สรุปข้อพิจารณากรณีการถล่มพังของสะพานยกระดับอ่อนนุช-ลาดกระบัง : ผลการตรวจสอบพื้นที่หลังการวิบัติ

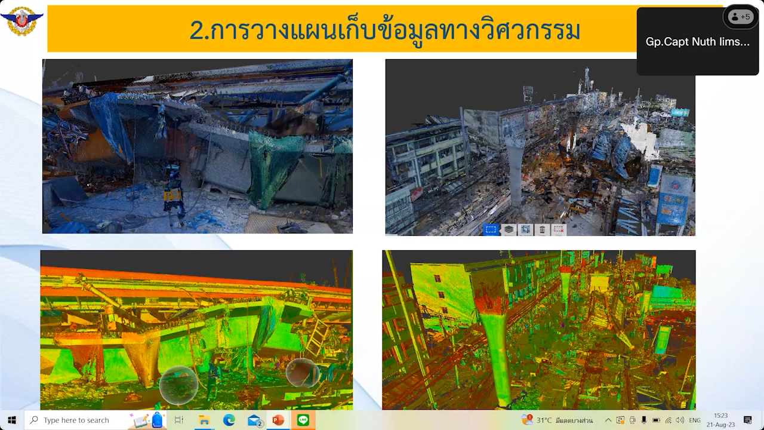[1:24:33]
าแน่นของจุดนะครับที่เข้าไปสู่ตัวโครงสร้างของเรานะครับนะครับนี่ก็ทำเปรียบเทียบให้เห็นหลายๆมุมครับอันดับต่อมาครับก็เป็นการเก็บข้อมูลแบบ visual and spatial inspection นะครับอันนี้ก็คือเป็นทางวสท.
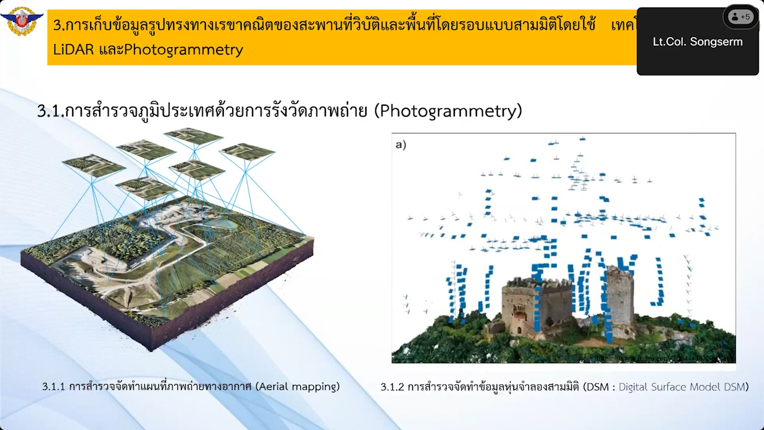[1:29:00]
เรียกaerial photo ครับส่วนที่2ครับการจัดทำข้อมูลหุ่นจำลอง3มิติครับซึ่งเป็นลักษณะของข้อมูลดิจิตอลเซอร์เฟซโมเดลครับหรือเรียกว่า DSM ครับโดยครับผลที่ได้จากการรังวัดทำแผนที่
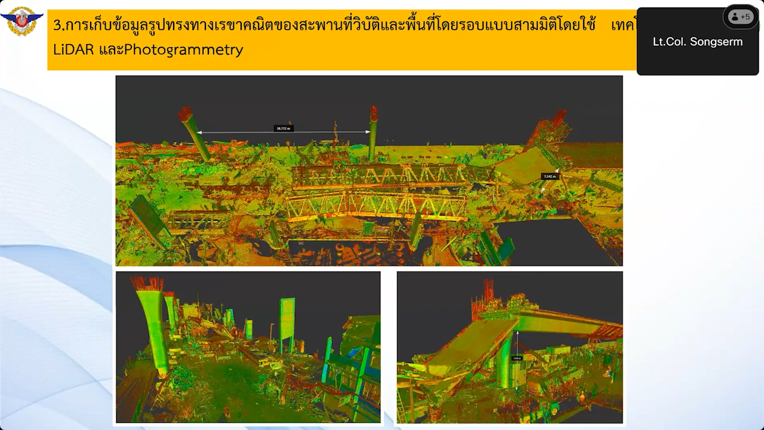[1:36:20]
ไปสัมผัสในกับสิ่งก่อสร้างได้เพราะว่าอันนี้เป็นเทคโนโลยีที่แบบวิ่งเข้าไปหาตัววัตถุโดยที่ว่าเราไม่ต้องไปสัมผัสหรือวัดหรือเมเชอร์ได้ครับโดยข้อมูลที่เห็นครับลักษณะเป็นสีเขียวก
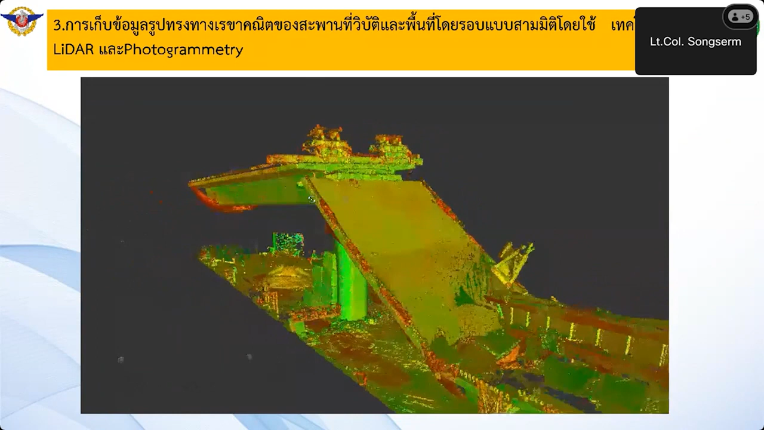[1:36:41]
ซึ่งข้อมูลส่วนนี้มันสามารถถ้าเกิดความหนาแน่นที่ปริมาณที่เพียงพอสามารถไปสร้างเม็ดเพื่อวิเคราะ
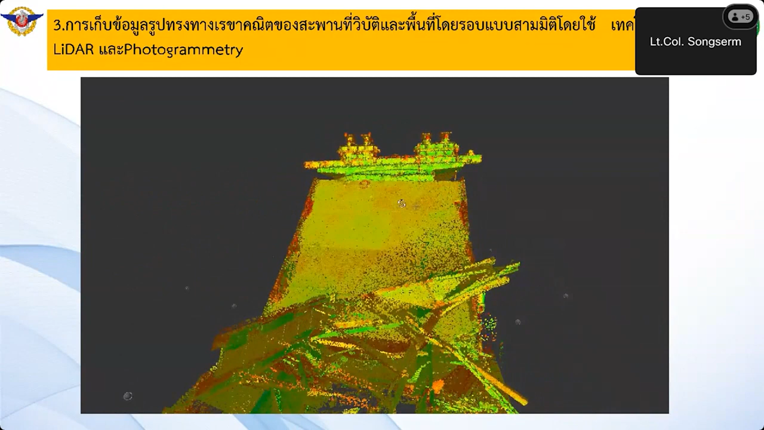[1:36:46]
ห์ตัวในส่วนของ as build เทียบกับแบบต้นแบบได้ครับว่าม
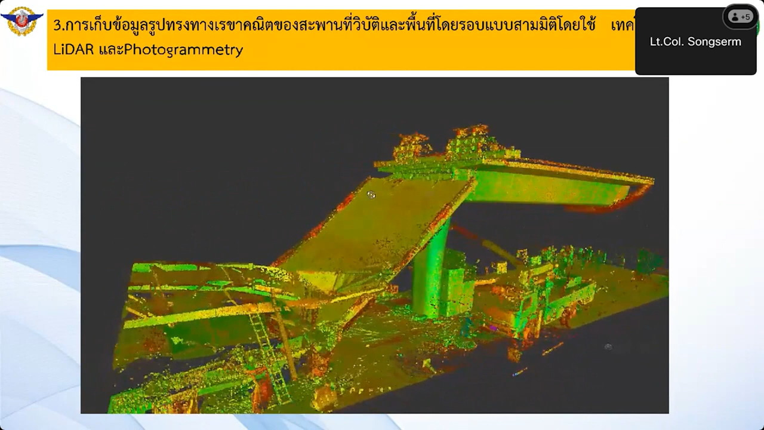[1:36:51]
ีความ error เท่าไหร่ถ้าเกิดเทียบกับแบบที่เราได้ออกแบบตั้งแต่ตอนแรกครับ
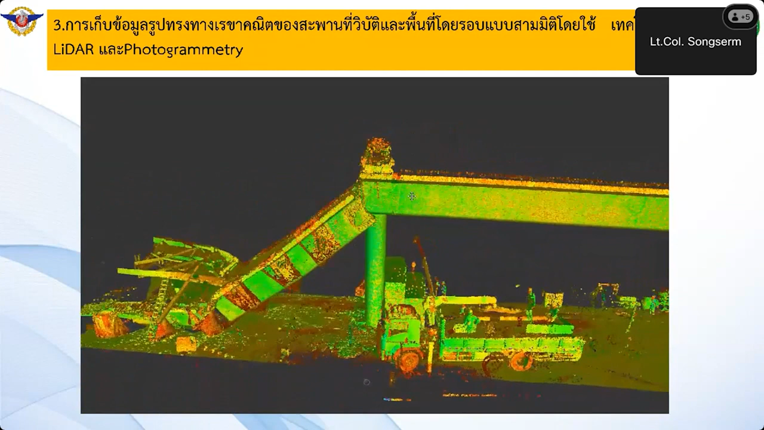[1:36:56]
จะสังเกตได้ว่ามันมี
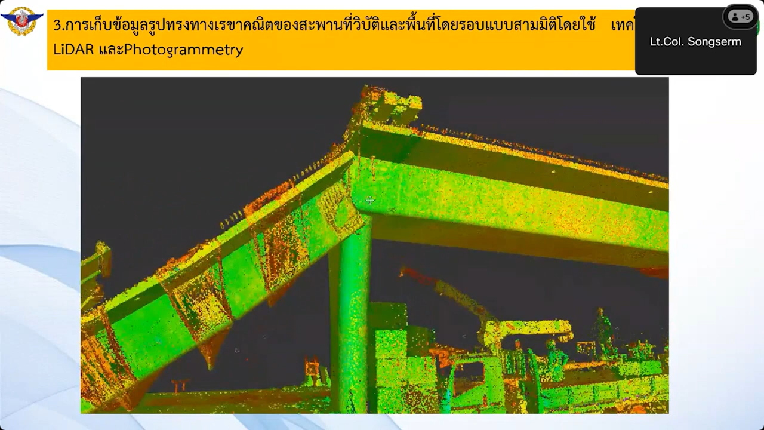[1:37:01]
เขาจะมีจุดดำๆเล็กๆอยู่โดยรอบครับเป็นจุดตั้งสแกนอันนี้ก็จะถ้าเกิดเป็นงานโฟโตแกรมเมตรี่จะไม่ค่อยเห็น
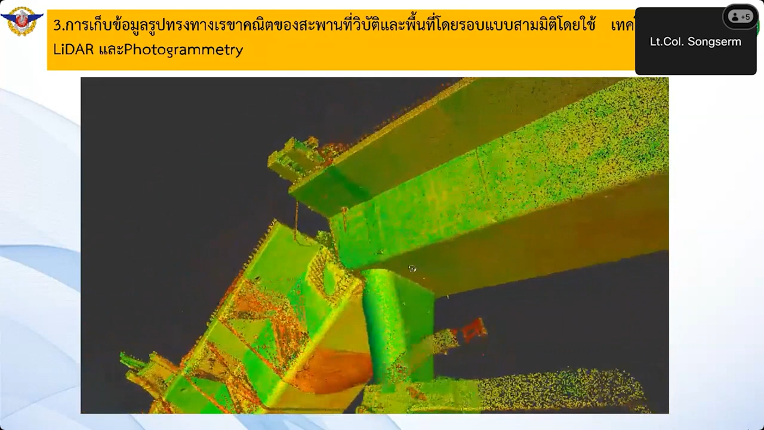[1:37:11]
ตัวเส้นเหล็กหรือเส้นอะไรครับเพราะว่าโฟโตแกรมเมตรี่ต้องใช้ถ้าเกิดอยากเห็นเส้นเหล็กนี้ต้อง
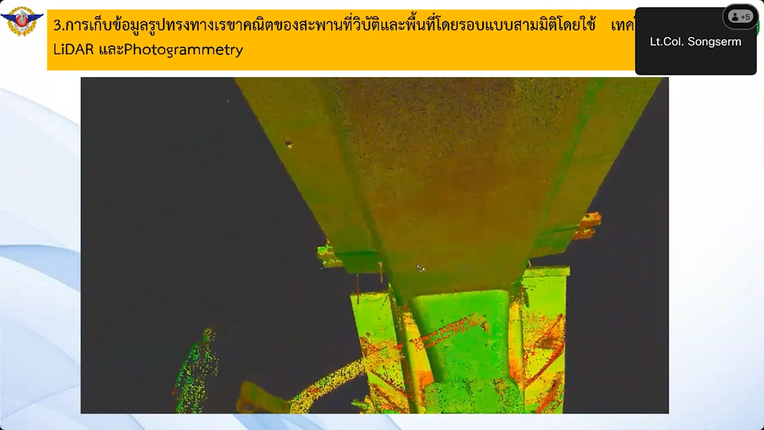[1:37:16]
ใช้เทคนิคการโคสแลงโฟโตแกรมเมตรี่ครับเพื่อทำให้เห็นในตัวเหล็กด้านในให้มันใกล้ชิดขึ้น